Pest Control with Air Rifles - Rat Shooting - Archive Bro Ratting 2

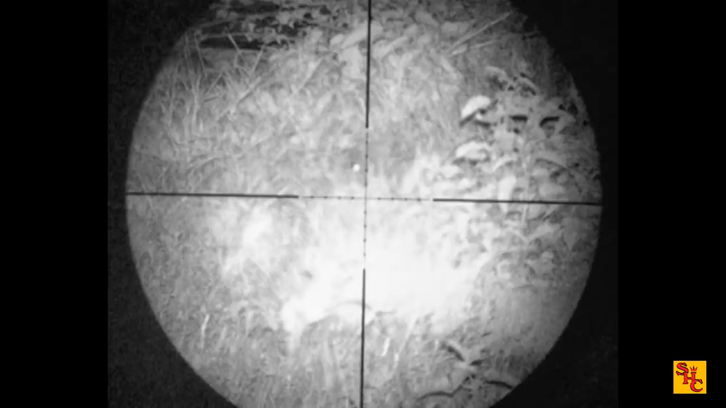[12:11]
silenced air rifle don't tend to know what's going on so first we're still hopping around i think he missed that second shot he's missed that set of ice to the right bearing in mind the screen's only a few inches square to look at no he's clocked it now that'll do straight on headshot i think he got it
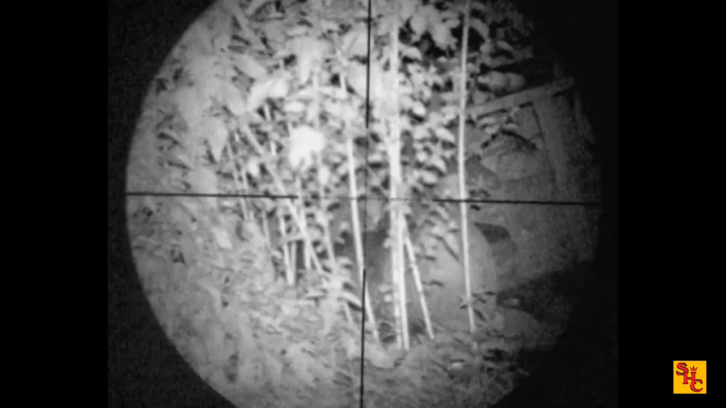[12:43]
on to another location
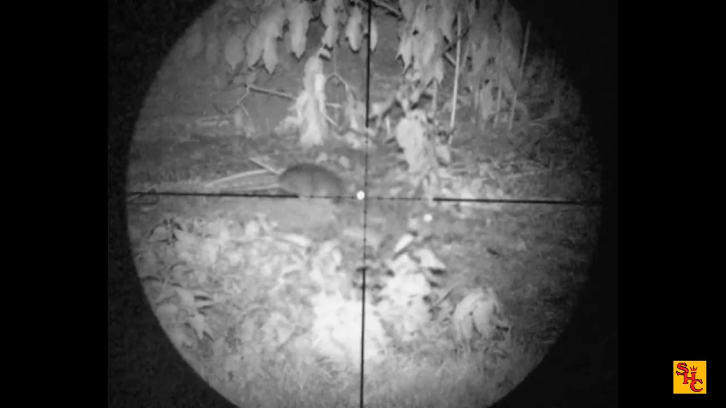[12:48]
see the little head movements almost as bad as squirrels for that picked that wrong that was a clean miss easy done small rat shot him through the shoulder
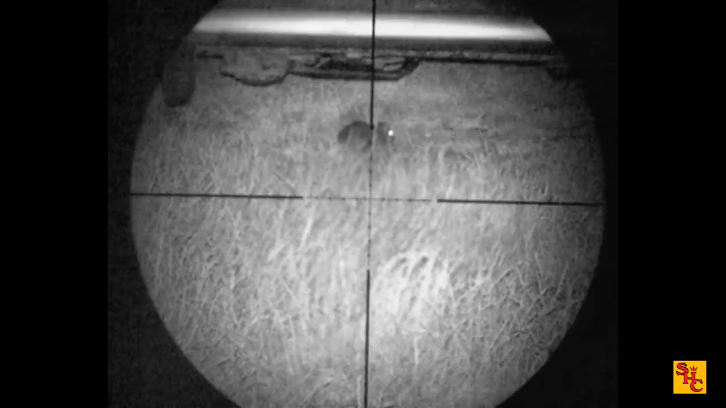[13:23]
it was clearly mortally wounded i'd much rather hit him in the head that's the sort of reaction you get no doubt in that i don't mind the movement either
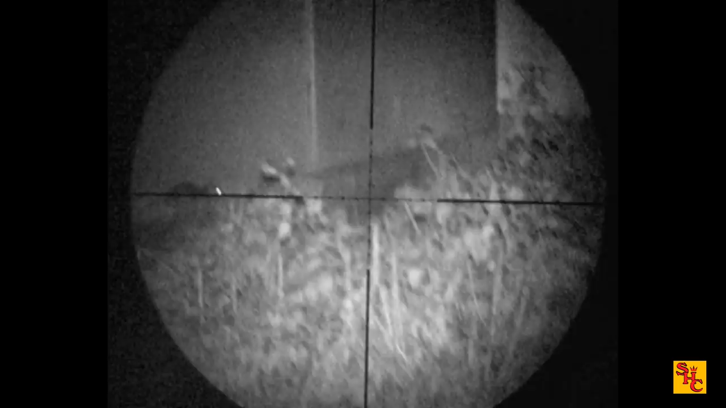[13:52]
there's another rat behind that jumped in the air in panic by look of it
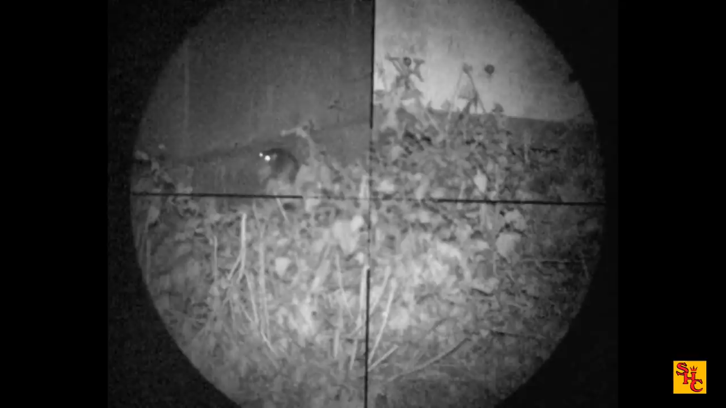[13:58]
no that one's had a pause
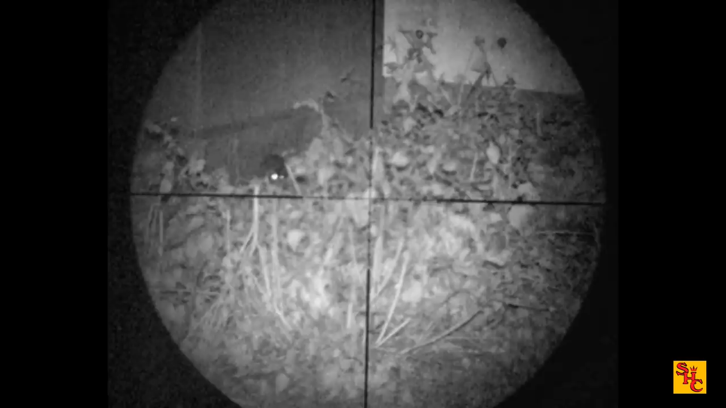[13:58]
first rat's having a kick
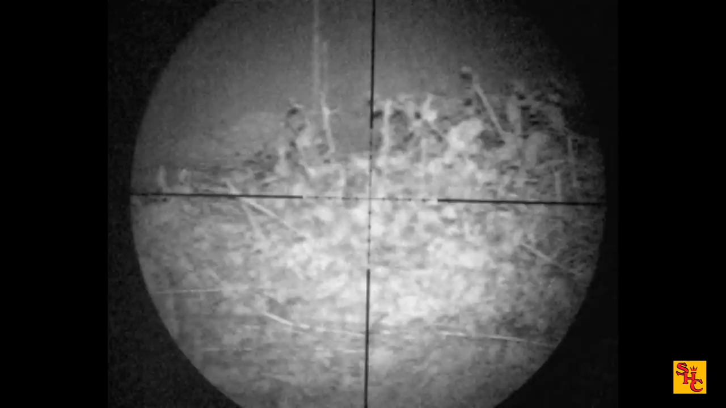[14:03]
definitely more around here somewhere there's another
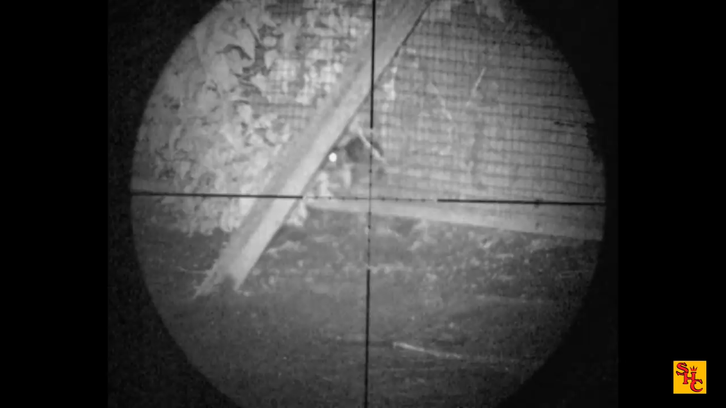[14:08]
nicely taken there bro nice double
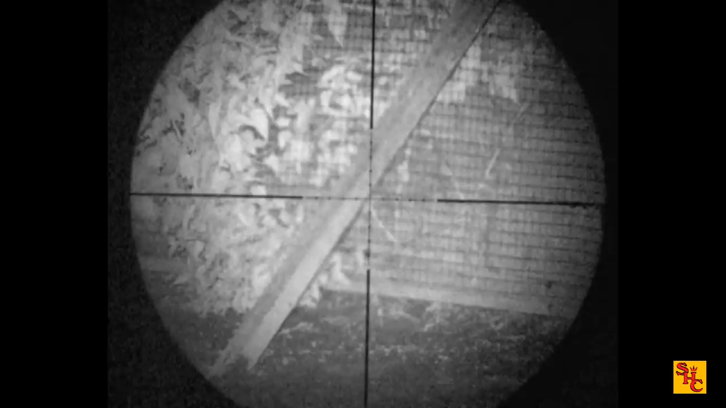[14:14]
again didn't take long for them to pop back out
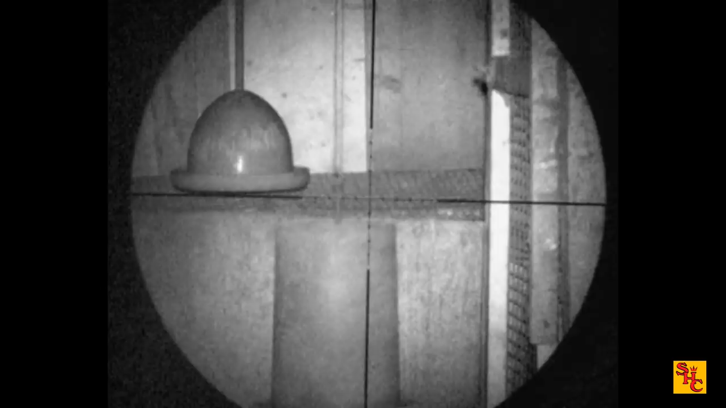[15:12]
but the activity is what's to note they're in this area they're moving around
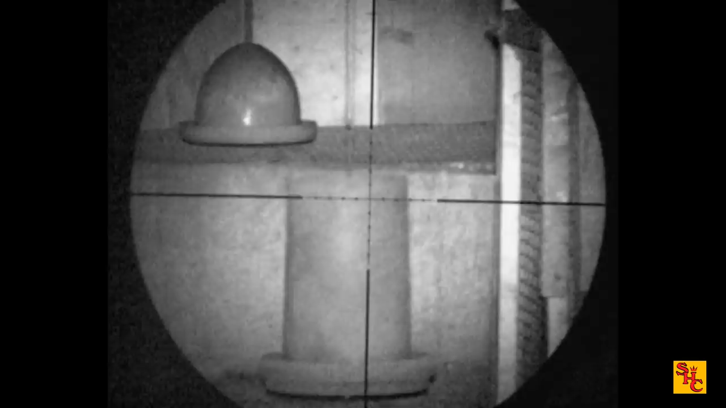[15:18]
so it's a place to come back and have another look in a bit
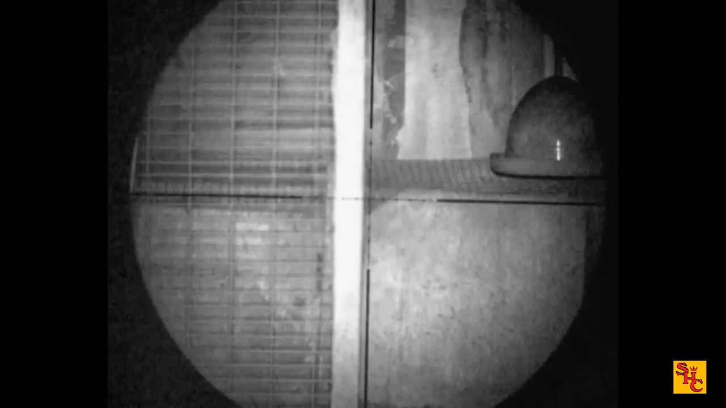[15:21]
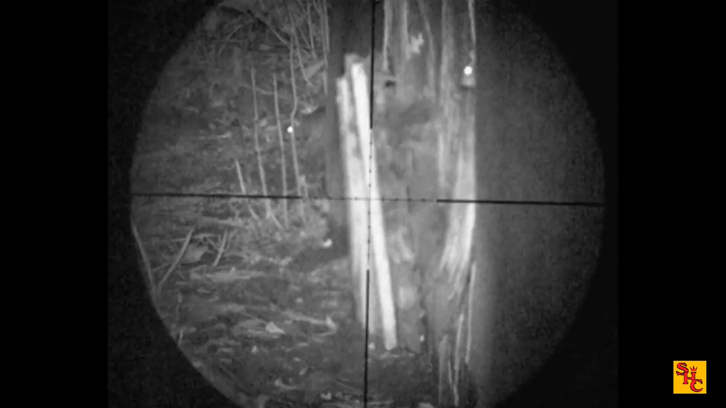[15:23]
it's up the side of the very same shed it's spoilt for choice
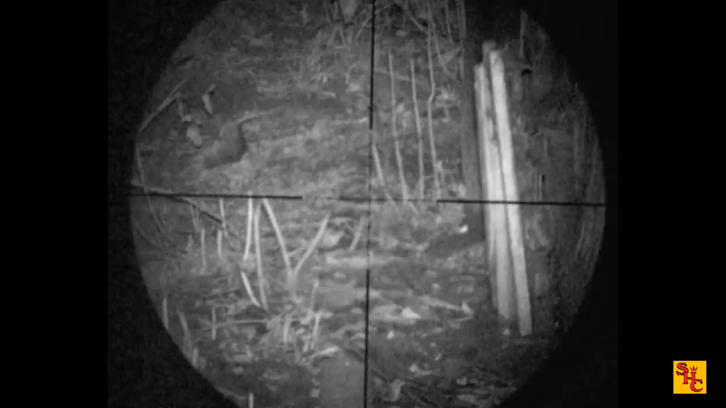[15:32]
perfectly taken
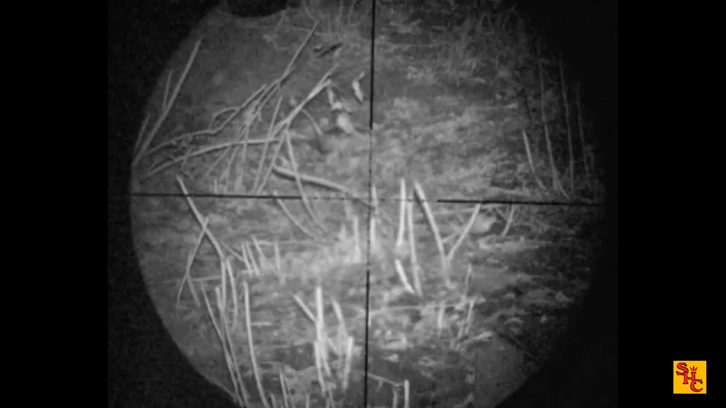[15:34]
it's one thing looking down the side of a shed you get presented with nice side-on headshots very often
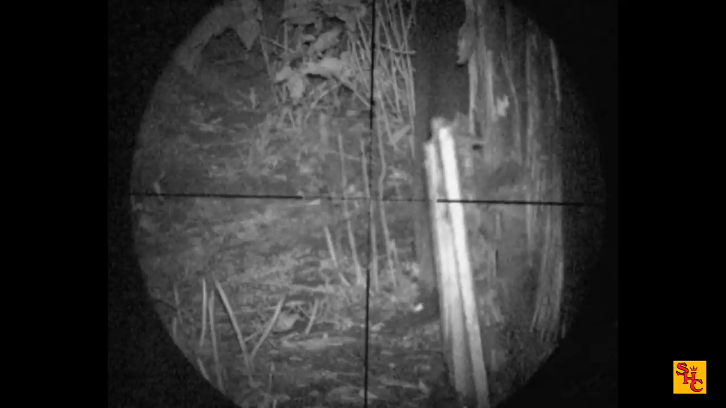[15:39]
those pallets on the left you just saw the edge off they're pretty good as well he's doing quite well here lots of targets another eye there he's missed that one
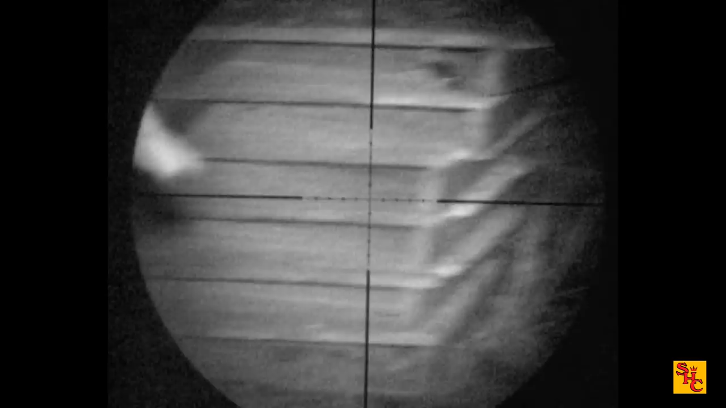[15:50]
or has he tried to shuffle over for it but it disappeared
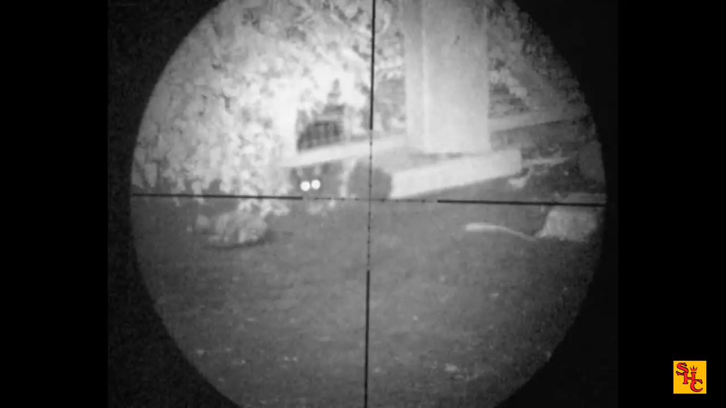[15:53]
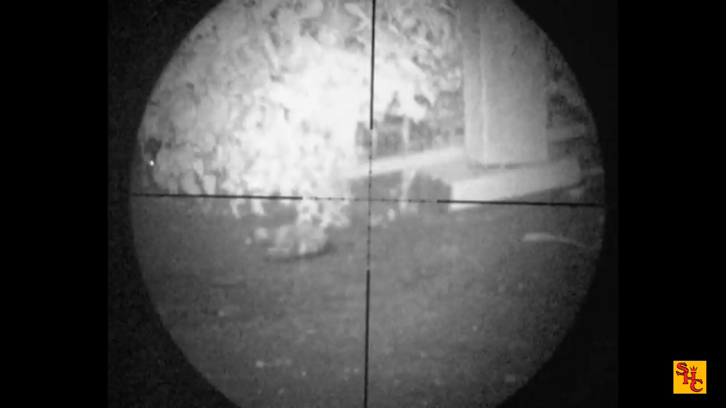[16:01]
did he miss that one is that the same one or is that another one it's hard to tell really that last one definitely dead
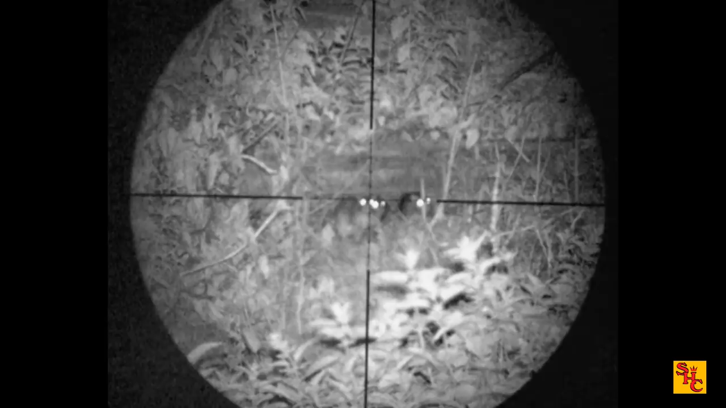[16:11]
got to pick one on a few occasions we've had double rat shots myself and bro and bruv get them side by side
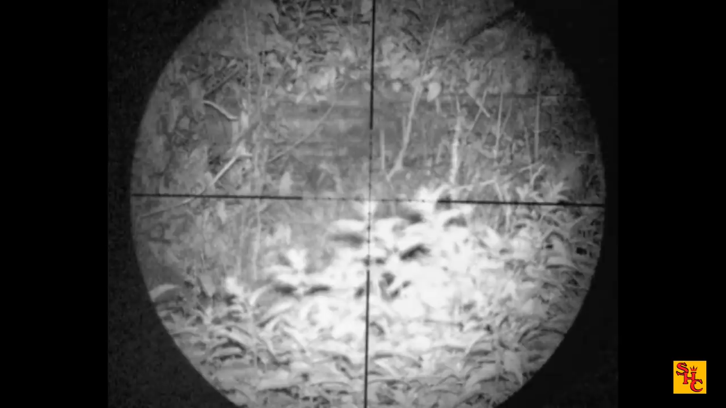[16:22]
only once have i ever deliberately managed to get a double headshot on a rat